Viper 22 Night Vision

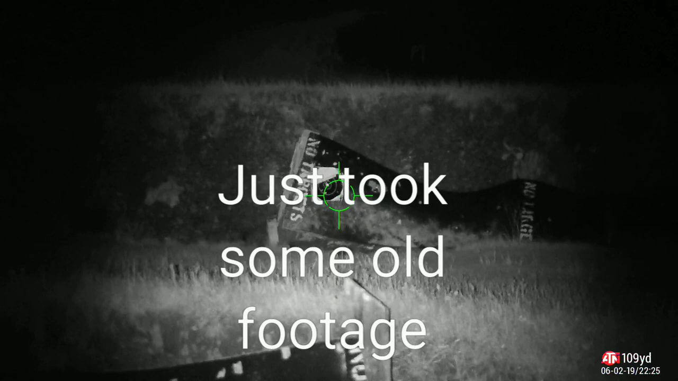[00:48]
okay I brought my 300 blackout back out here tonight to try to do
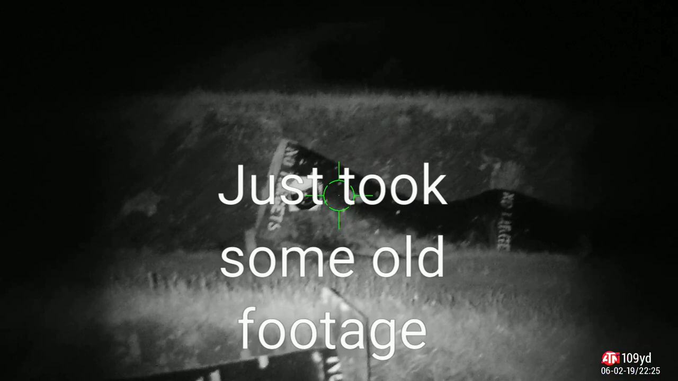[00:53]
some night shooting at the shooting range here so I got a couple targets set up
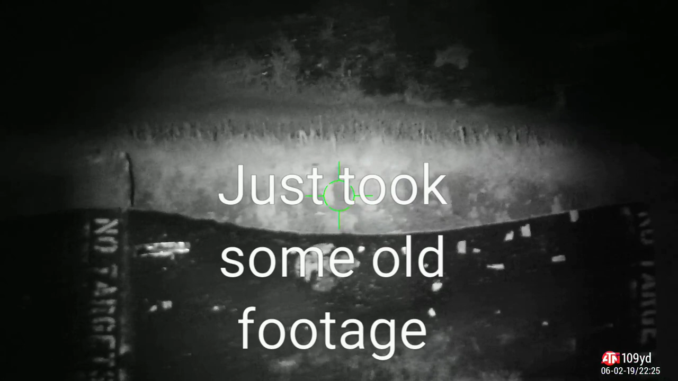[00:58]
this is that's 25 yards there that's 50 yards that's actually
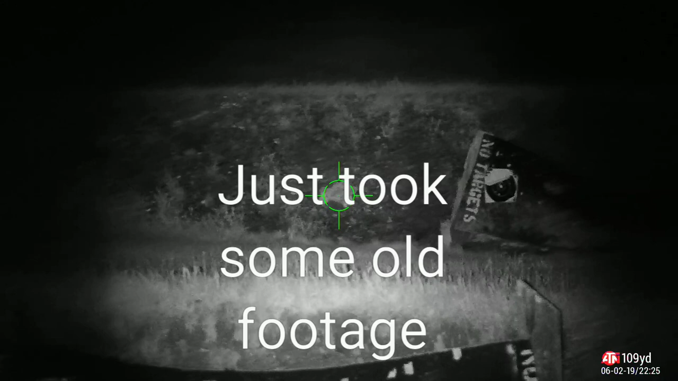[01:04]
like a little still target actually I really didn't put up
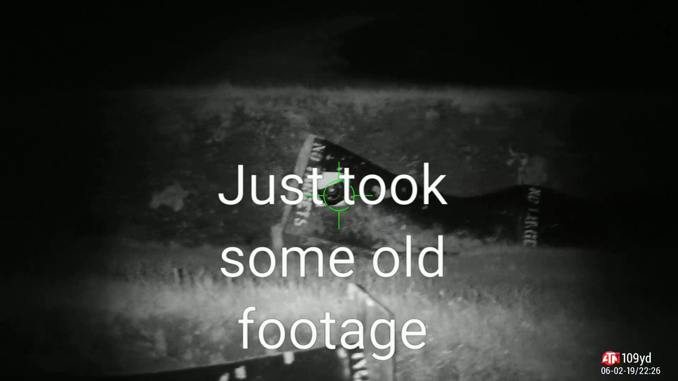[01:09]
any targets there's whatever was here and then there's another little steel target there that's
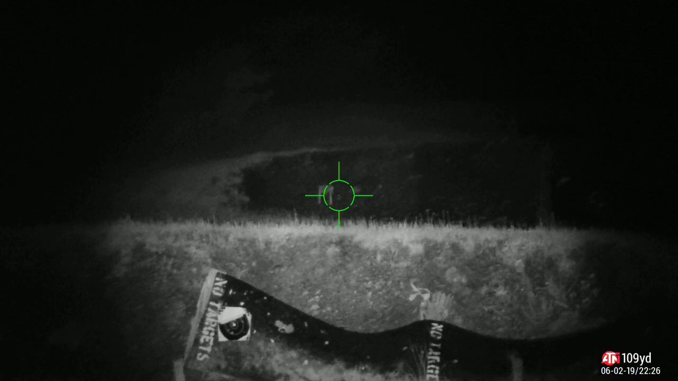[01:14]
that's a hundred yards and let's see if I can zoom in okay that's a beer bottle somebody was drinking again okay so you said that's a hundred yards which you can see amazing that's 200 300 400 down there and the five hundreds all the way down there
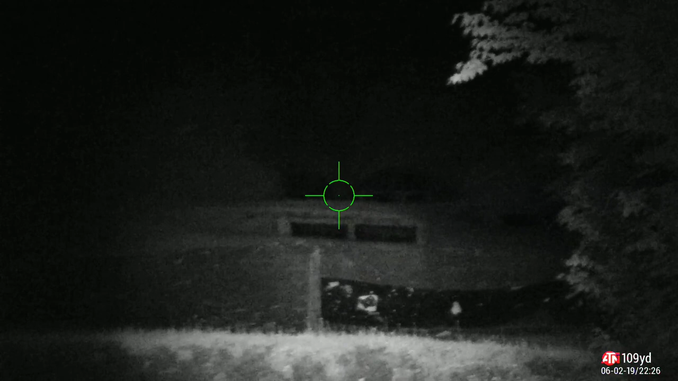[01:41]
you can barely see it uh that just goes to show how good the scope actually works at night you need a good
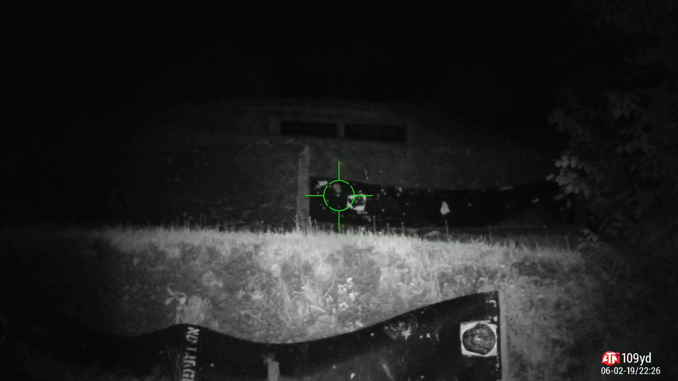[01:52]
illuminator on this I have a really nice one on here like if I would turn here actually let me okay that's 25 yards I'll turn the
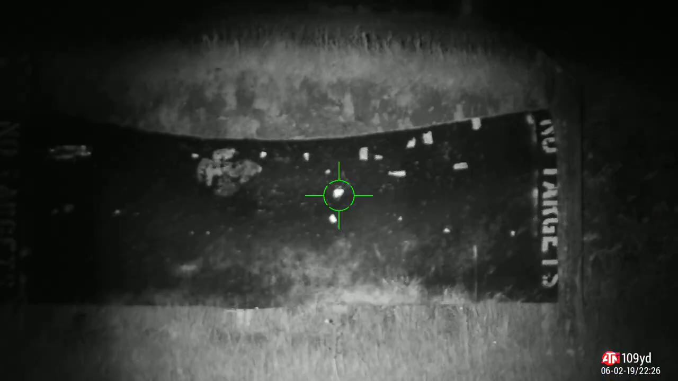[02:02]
illuminator
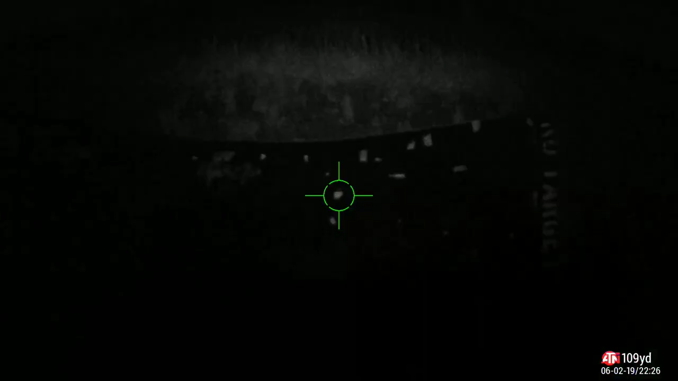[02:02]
off can't see anything let me turn the factory one on this
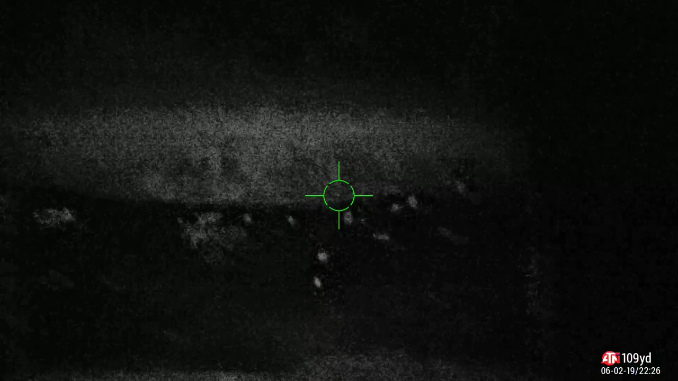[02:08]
the one you get with it the batteries might be a little bit low but I mean look you can't see anything that's what 50 yards might be able to zoom it in some maybe not I don't know yeah that's about there we go you can see the beam there so yeah with a factory one the one that you get I guess they have an upgraded one that you can get but let's go you can go online and get yourself on I mean watch when
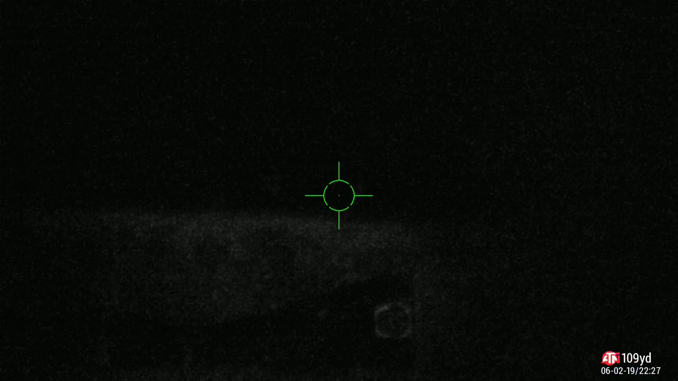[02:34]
I turn it on
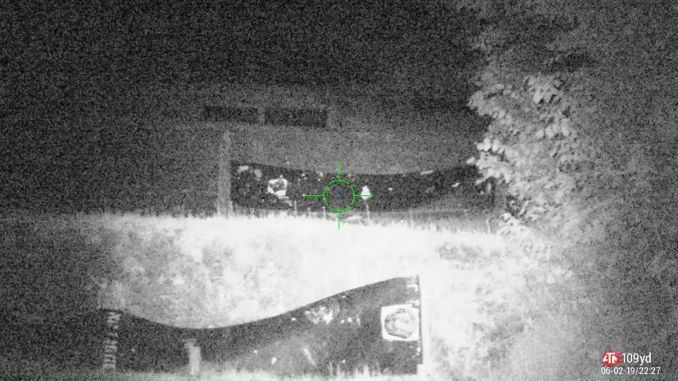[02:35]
oh kapow he lights up like daylight
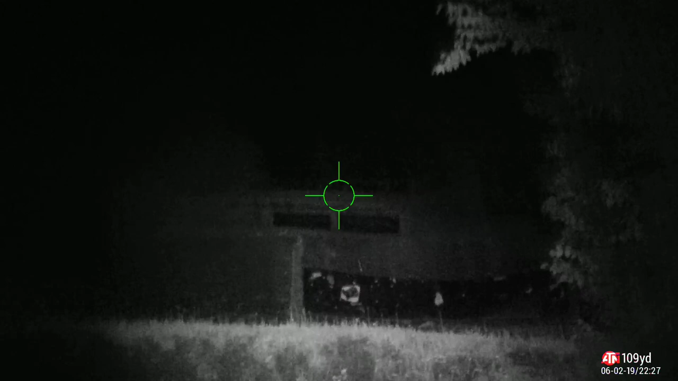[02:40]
you get yourself a good illuminator and you'll be able
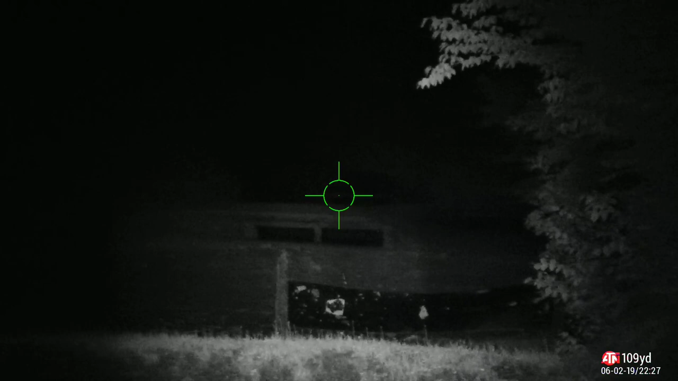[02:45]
to I mean I can even zoom this one into so I turned the factory one off it
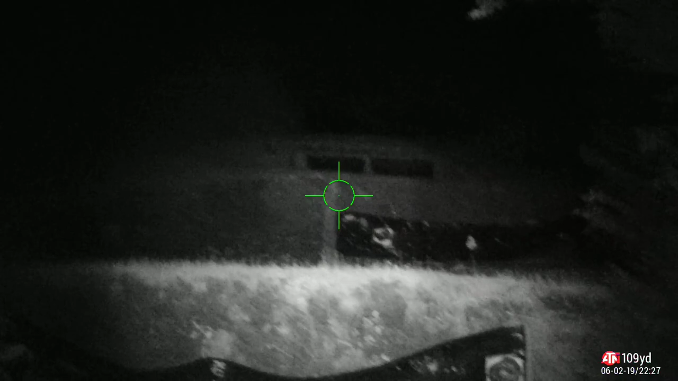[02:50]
does make a bit of difference so listen let's just strike up targets here
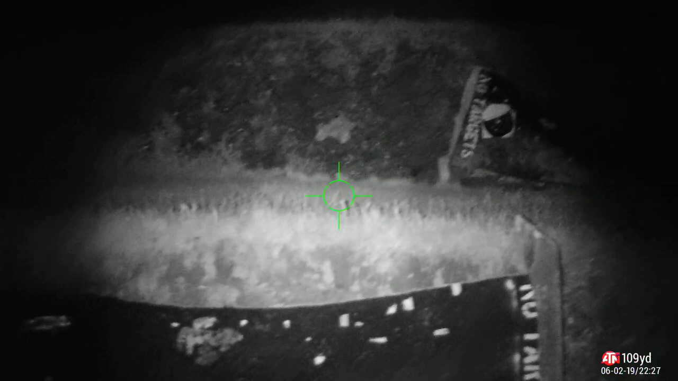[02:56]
yeah let's try this guy I think this gun shooting a little bit high into the left I can't remember but let's just shoot it